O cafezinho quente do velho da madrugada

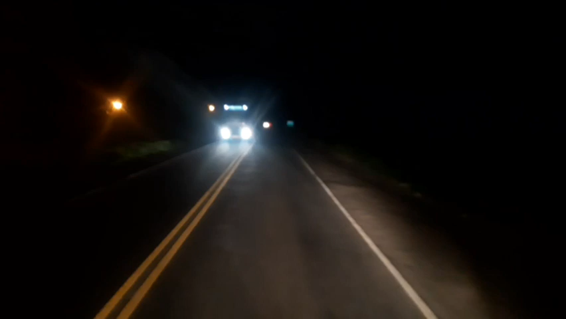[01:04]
Beleza, galera? Então agora vamos arrochar o nó para a capital sergipana, Aracaju.
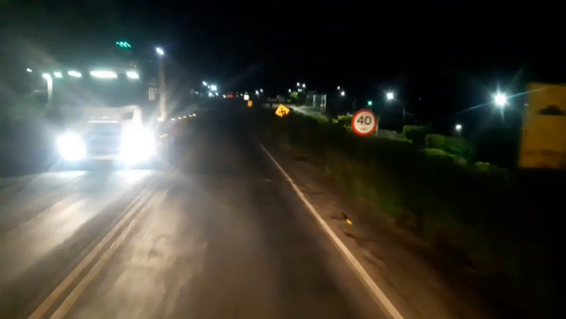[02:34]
Porque depois que duplicaram aqui, o movimento ficou mais para esse posto aí. Lá estava duplicado no outro posto, na entrada de da Cajitiba.
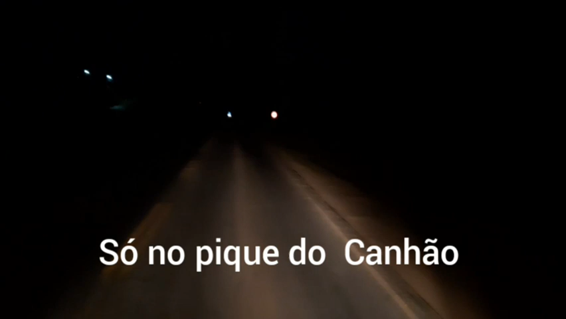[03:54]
O outro posto era, já foi muito movimentado, mas depois que ficou duplicado aí, a galera passa, para logo aqui, aí não vai parar lá. Aí caiu o movimento mais do postão lá, da entrada da Cajitiba.
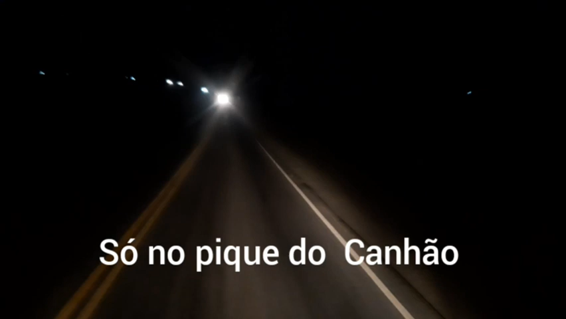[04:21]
A pista tá mandupa até aqui.